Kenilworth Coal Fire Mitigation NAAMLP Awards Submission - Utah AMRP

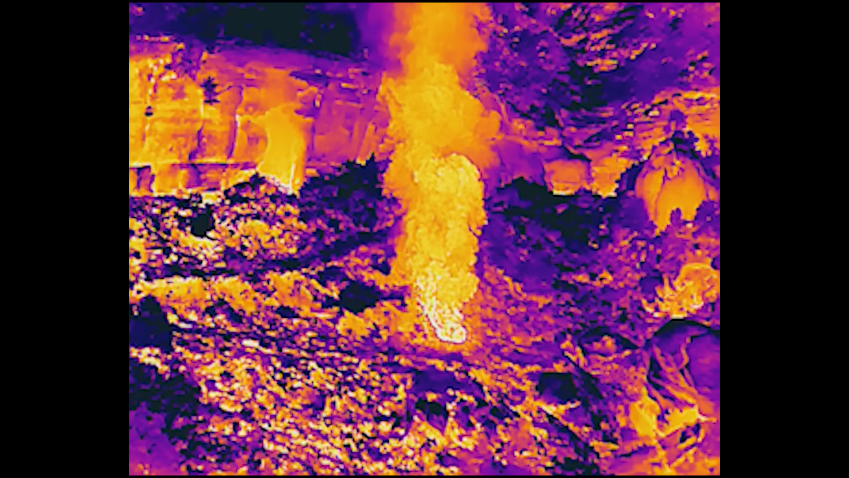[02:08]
and thermal imaging to evaluate the extent of the fire,
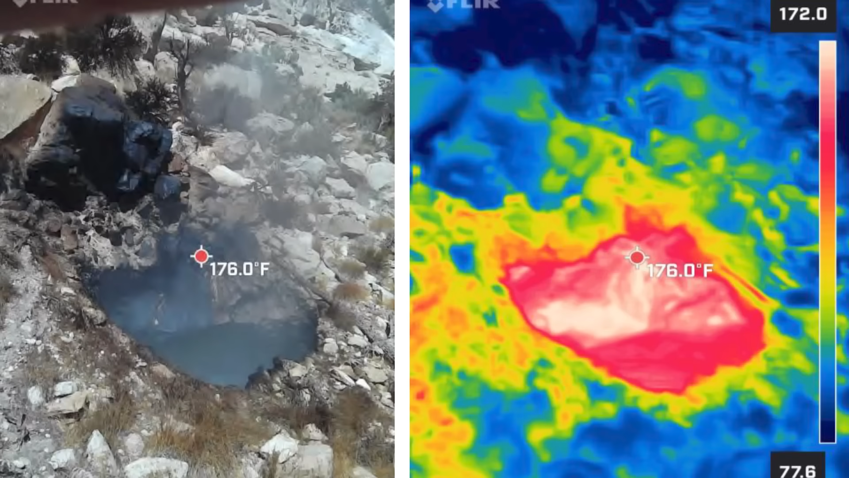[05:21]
On screen: spot 176.0°F
Drones and ongoing thermal imaging continued to play a vital role in tracking the progress of the mitigation efforts.